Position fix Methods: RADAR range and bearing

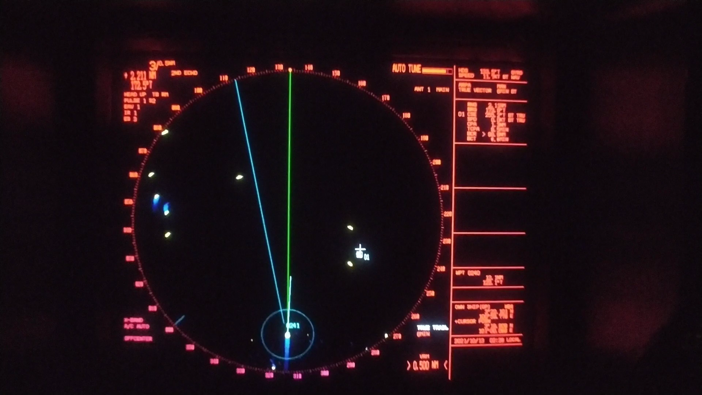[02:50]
You can see the Angsa Bank Beacon appearing on the radar. It is exactly on the pointer. So the range and bearing of that
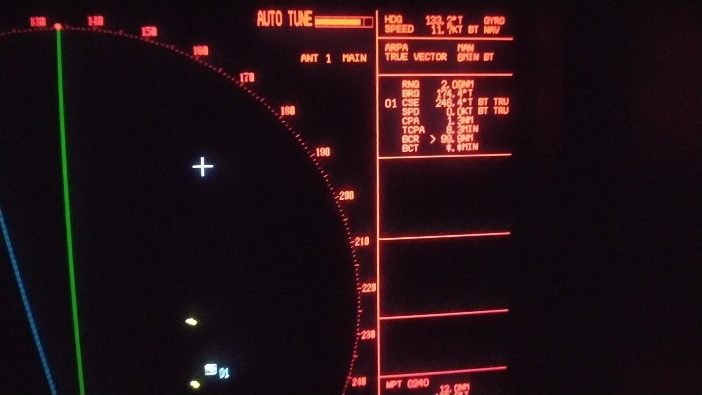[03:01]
beacon is 2.08 and 174.7. The current position is.